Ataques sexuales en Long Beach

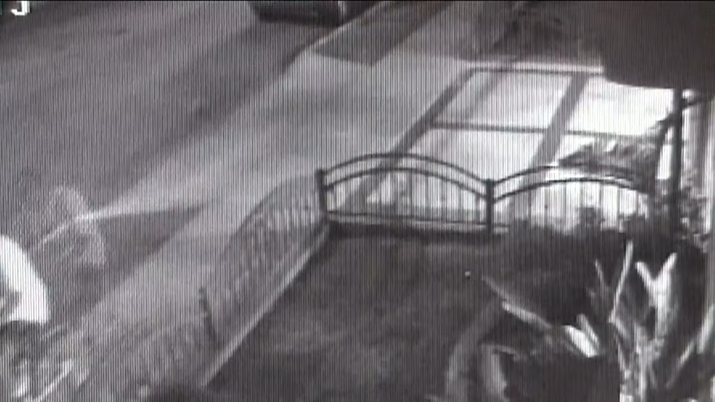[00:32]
Una cámara de vigilancia lo captó al atacar a una de sus víctimas.